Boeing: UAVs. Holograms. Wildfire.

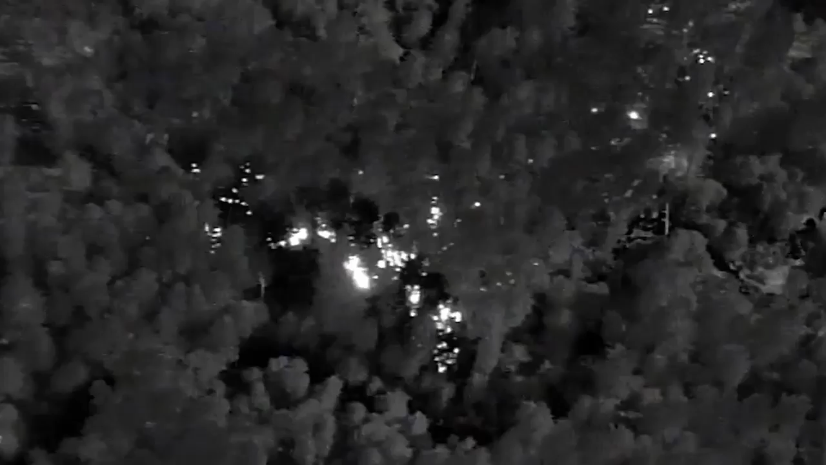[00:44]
By using infrared on ScanEagle, we're able to see areas that we may not think are on fire that actually are.